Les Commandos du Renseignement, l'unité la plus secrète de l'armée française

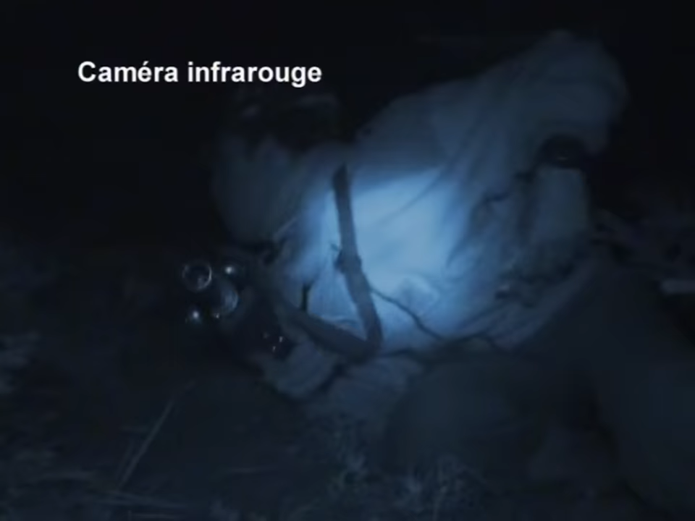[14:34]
Avec la tombée de la nuit, certains s'approchent plus de la ferme, prenant le risque de se faire débusquer.
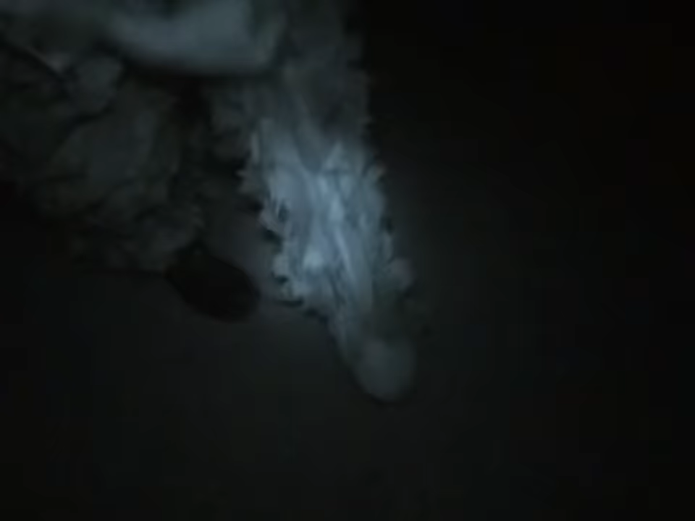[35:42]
C'est une tenue de camouflage, en fait.